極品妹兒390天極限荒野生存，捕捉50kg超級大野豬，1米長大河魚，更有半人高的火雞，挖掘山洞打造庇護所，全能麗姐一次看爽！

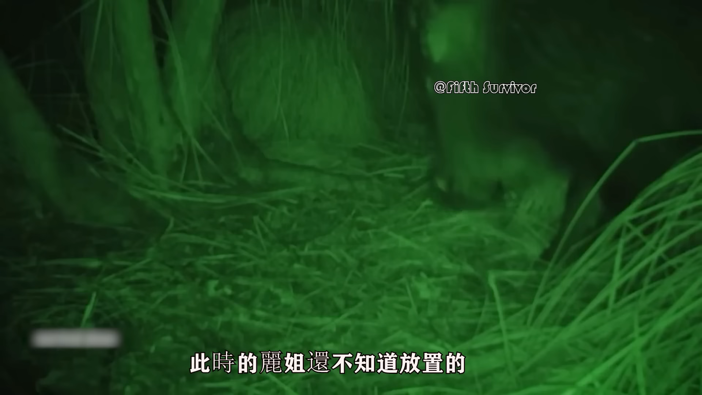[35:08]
夜间的时候外面传来了声音吵醒了利姐此时的利姐还不知道放置的摄像机记录下了也无出没的情况